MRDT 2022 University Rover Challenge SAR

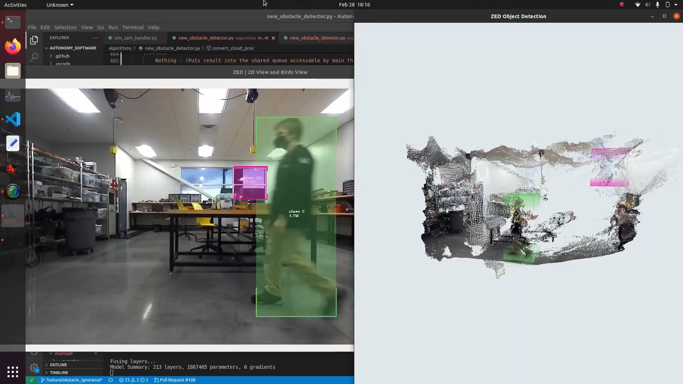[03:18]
and the second allows us to avoid obstacles seen in the Z's 3D point cloud.